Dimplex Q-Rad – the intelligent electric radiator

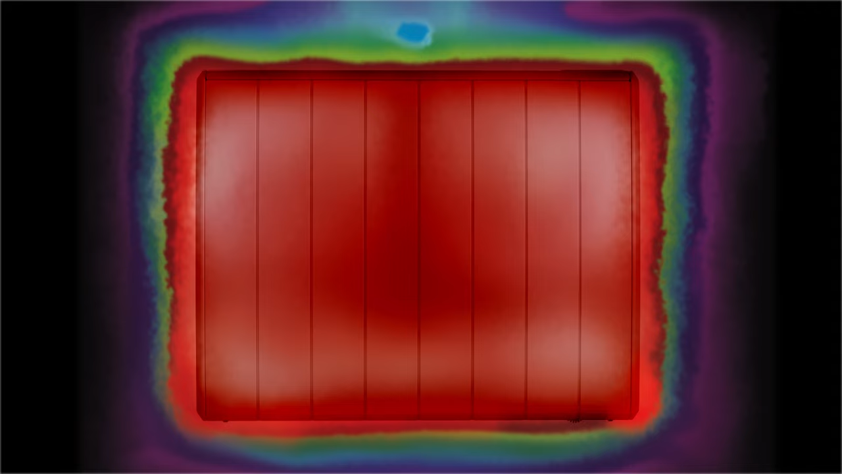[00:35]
using bespoke thermal imaging and calibration tools to deliver optimal performance. The convection element activates independently, emitting additional heat to minimise warm-up times.